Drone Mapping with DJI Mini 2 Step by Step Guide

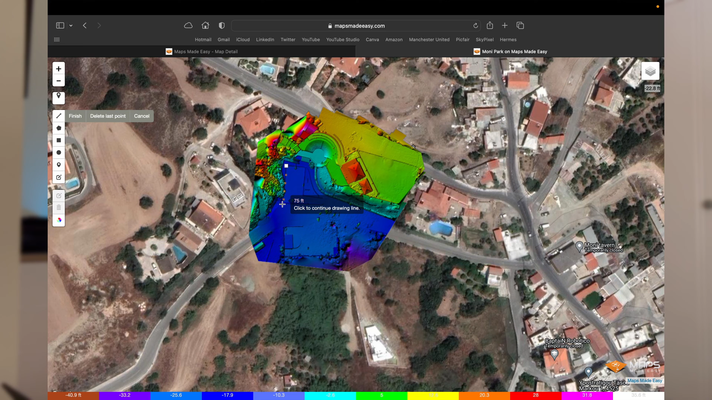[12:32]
So I think we could even measure. So if we click the measuring line here, the polyline, we can see that we get roughly around 75 feet. It's not going to be a hundred percent accurate, but to get some form of measurement there, it's actually pretty decent. So if we scroll down the page here, obviously you get a public link here where you can share that with someone.
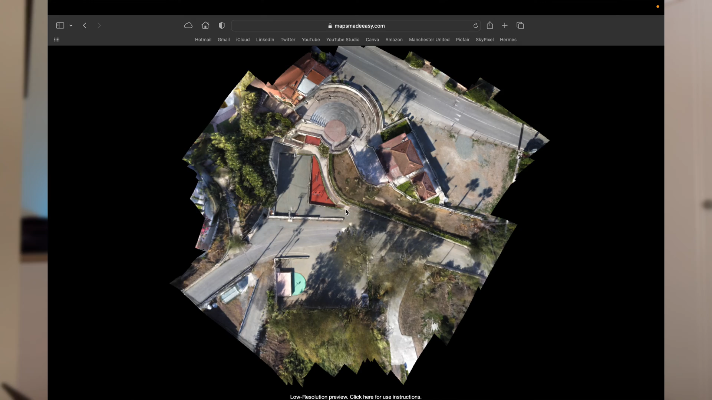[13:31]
we actually have a 3D model of Moni Park. Now, again, you can notice it's not perfect.
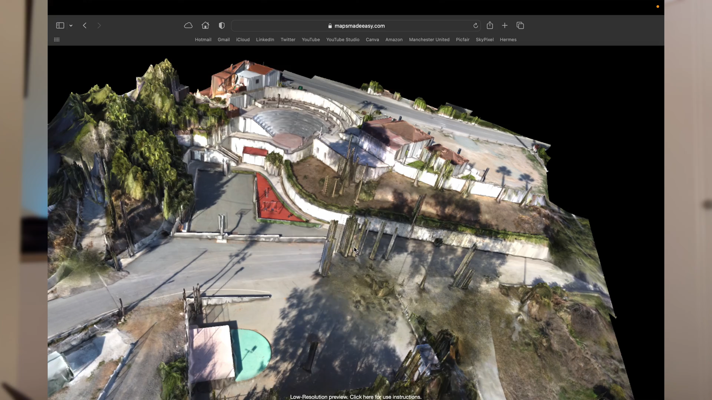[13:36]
The tops of trees are missing. Again, that could be the height at which you map with the drone.
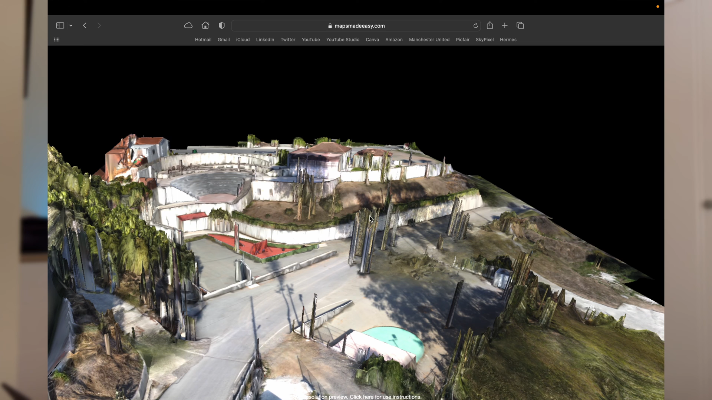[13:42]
You may need to rise, raise the height a little bit further. Not a bad job. And this was all for free with a DJI Mini 2, a base level drone, an entry level drone.
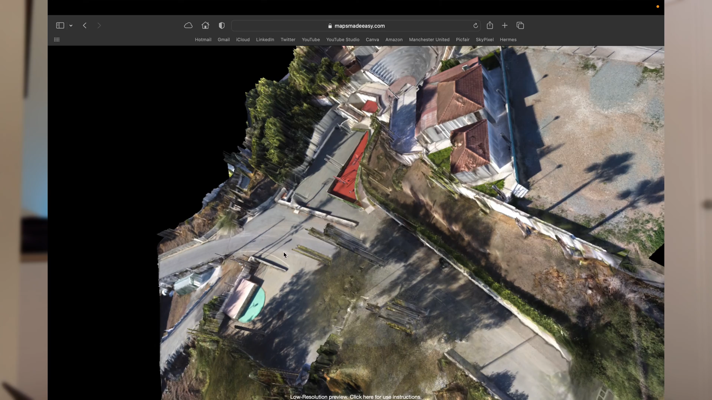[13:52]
And the Mini 3 can't do this yet with the automations. You would have to do everything manually. Now, before I end the video, I have tried an alternative piece of software called the DroneLink.